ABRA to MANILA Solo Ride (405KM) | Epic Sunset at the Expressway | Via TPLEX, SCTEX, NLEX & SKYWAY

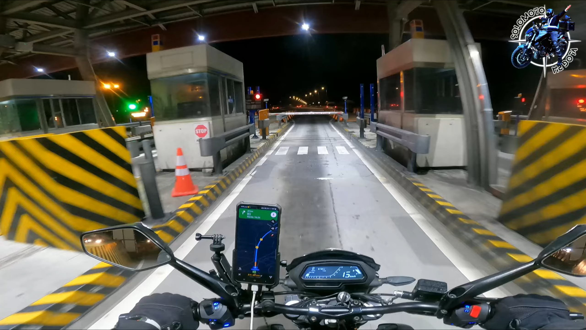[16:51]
$311.
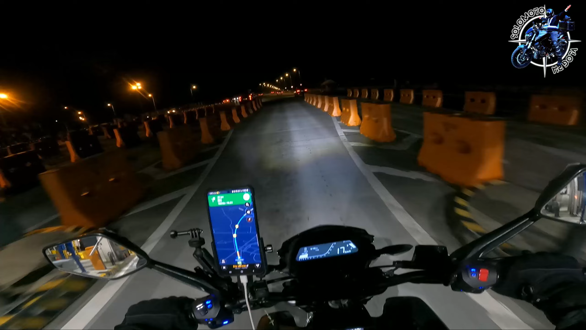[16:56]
Oh, mahal. Mahal na yun. Good evening. 6:52 in the evening. Andito pa tayo sa SCTEX. Kakapasok lang natin ng toll gate ng SCTEX. And then hours and 30 minutes pa.
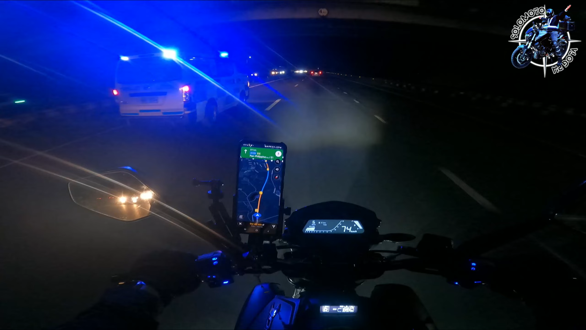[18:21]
Time check 8:42. Andito pa rin tayo sa NLEX and 60 kilometers hanggang sa Manila. Diyos ko Lord. Antok na ako eh. Pagod na ako. Pero kaya pa naman. Traffic din kasi.
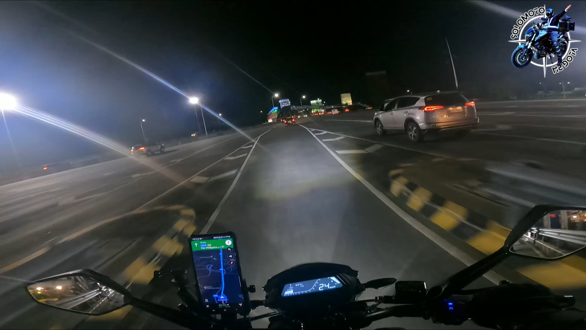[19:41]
$169 lang yung balance. Welcome to SKYWAY. Ooh, 400 plus kilometers from Abra hanggang dito sa Manila. So yun, no?